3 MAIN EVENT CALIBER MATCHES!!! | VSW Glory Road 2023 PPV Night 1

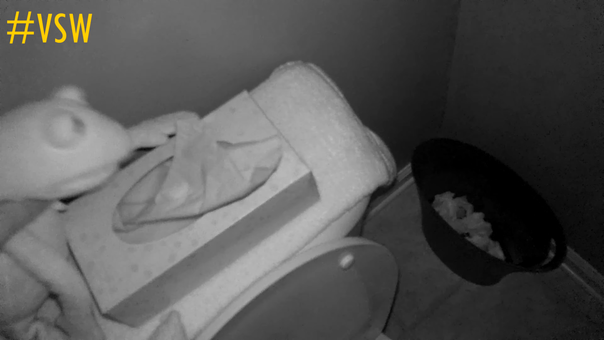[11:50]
He's hiding by the Kleenex box Once again Not a good hiding spot This time Seems like Donkey Kong Has no clue Where he actually went
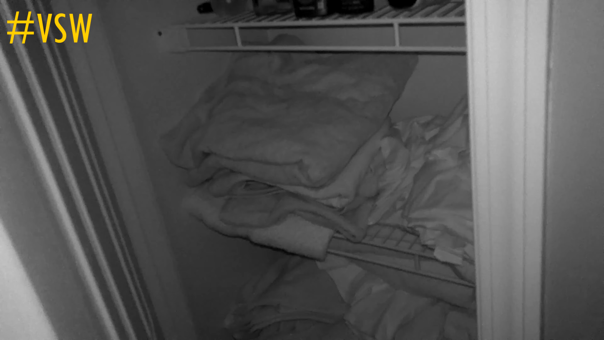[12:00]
Anyways This matchup Remember Even The tipping The boiling point Is when Kermit Was going to try A McDonald's special meal
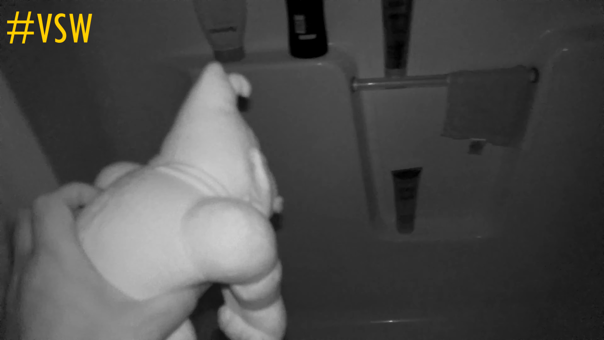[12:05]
And supposedly Donkey Kong ate it
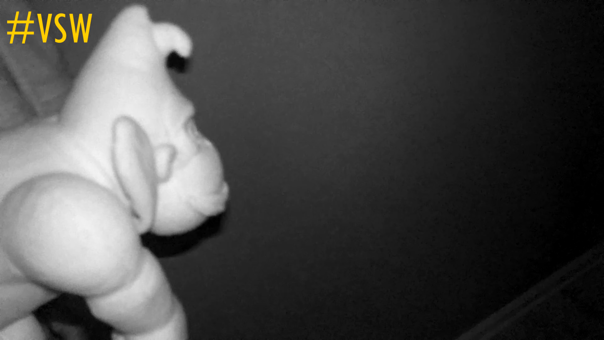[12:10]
And he almost With Kermit And his food Donkey Kong Has found Kermit Once again Oh my goodness Kermit Hold on for DL Is he Was he blowing his nose there Oh and Kermit Thrown right into the bathtub